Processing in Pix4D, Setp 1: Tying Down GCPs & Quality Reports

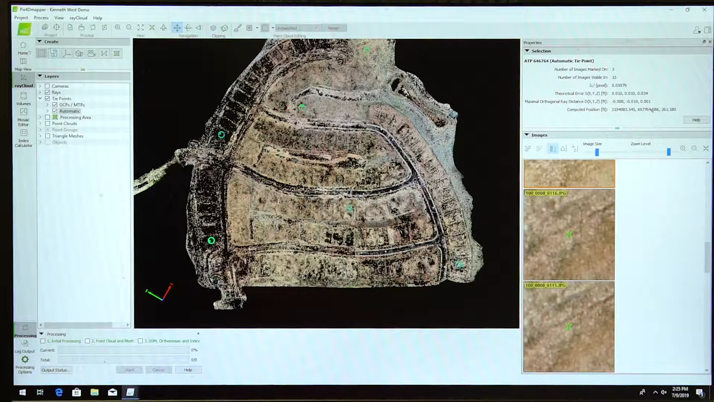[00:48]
So after step one is done, you would want to make sure you go into up here, enter your GCPs and your checkpoints, your text file, CSV file.
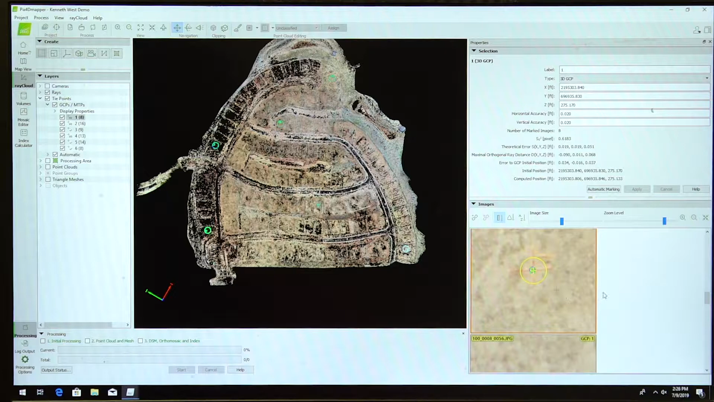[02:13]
Once you hit apply in this screen right here, it pulls in the rest of the pictures associated with that control point. You can go through each one and click in the center of your aerial target and do that for at least three GCPs when tying down the RTK. So I have this one in this corner tied down as a 3D GCP. I have this one in the middle of the site tied down as a 3D GCP. And I have this one on this angle tied in at a 3D GCP.
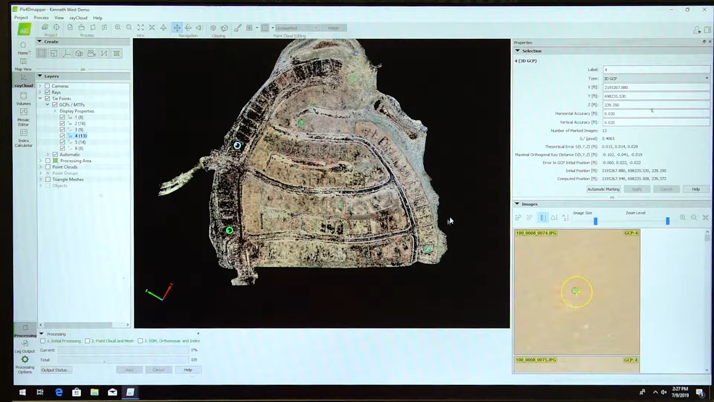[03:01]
And notice that if I go back into my checkpoints, my checkpoints are throughout the site and not just around my ground panel. So you would tie all those down. After you tie them all down, you would come up to process re-optimize and re-optimize step one. After you re-optimize step one, you get a quality report.
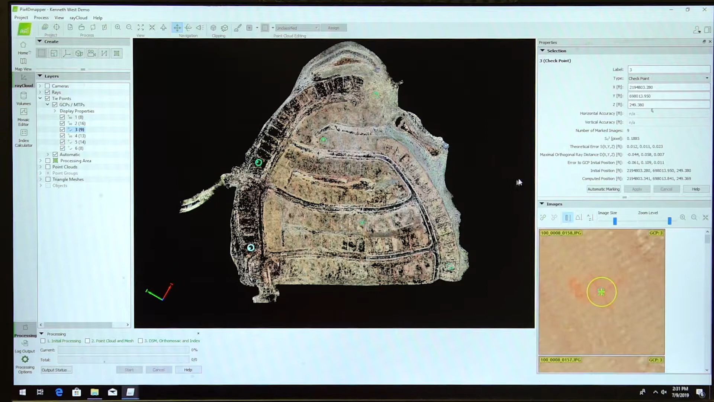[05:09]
and just make sure that this little blue circle here is in the direct center of this checkpoint.
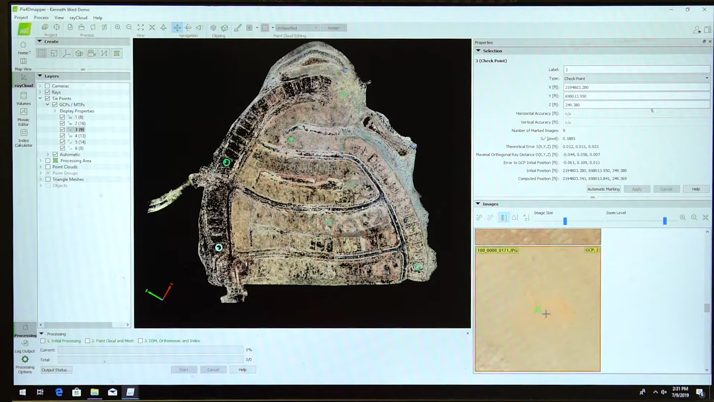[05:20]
I have marked this checkpoint nine times. Within those nine times I have an error to GCP initial position of six hundredths, one-tenth, and one-hundredth in Z. I'll go back and check into another checkpoint. Do the same thing. I have an error of one-hundredth, six-hundredth, and one-hundredth in Z. So I feel pretty comfortable with these checkpoints, checking into these checkpoints.
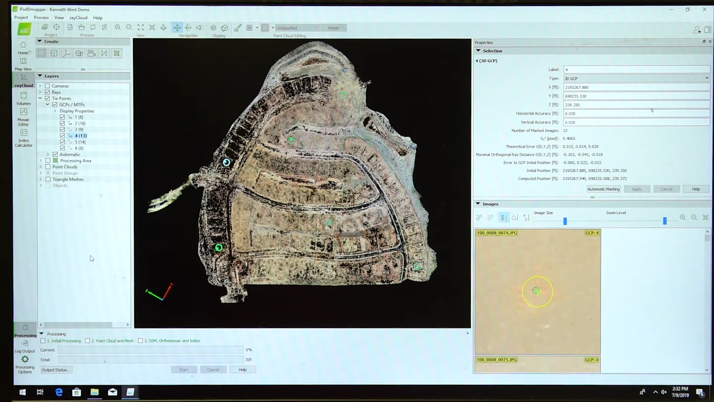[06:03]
I can process step two. So step one is just entering the pictures, entering your GCPs, and tying down your GCPs, and just make sure after you tie down those GCPs, you re-optimize step one.